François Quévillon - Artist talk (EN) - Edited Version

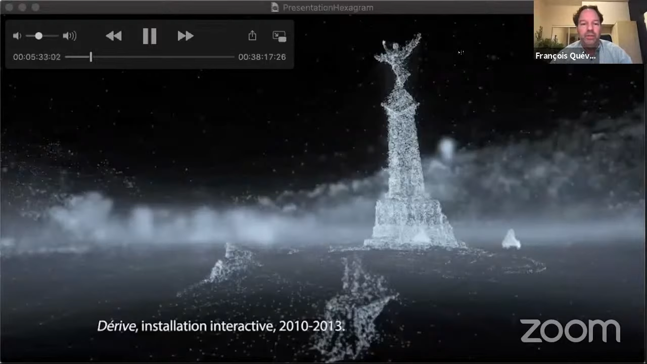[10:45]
The work is made of 3D point clouds of different locations
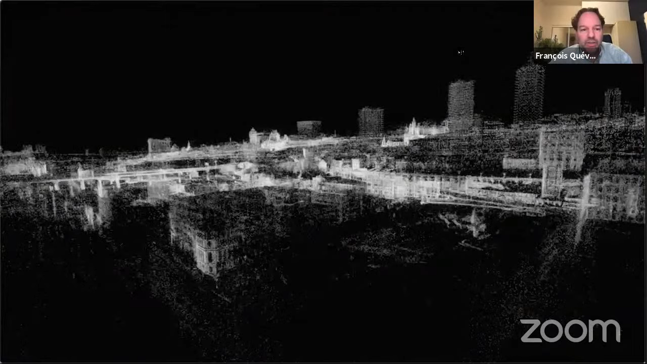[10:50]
that were created using photogrammetry and geometric data.
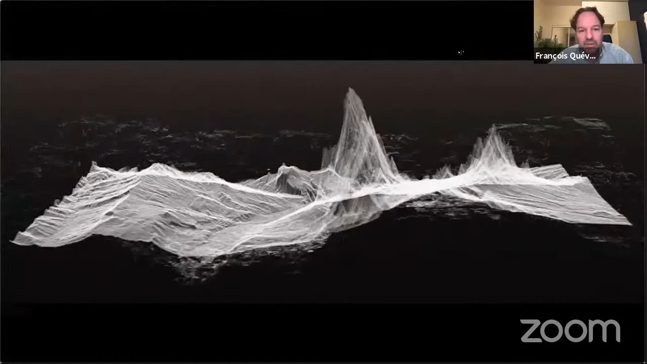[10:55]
Millions of points distributed into space. They are just XYZ coordinates. So I connected these point clouds to environmental data that was collected on the internet.
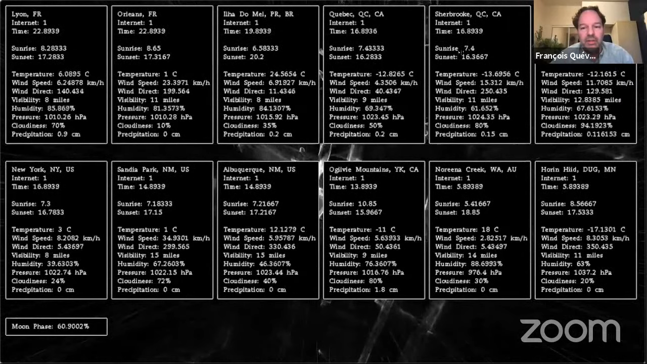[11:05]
And I put that
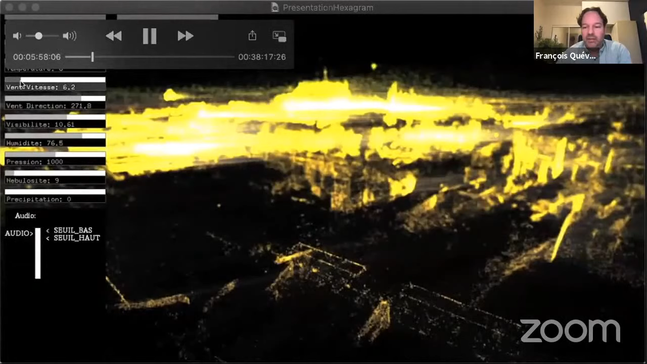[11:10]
3D model in a constant flux. So the wind direction, temperature,
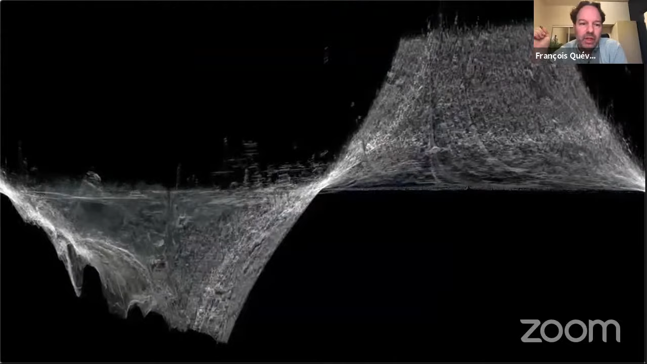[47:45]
And this piece is a twisted loop of LiDAR data around Centro de Cultura Digital, where the exhibition was held.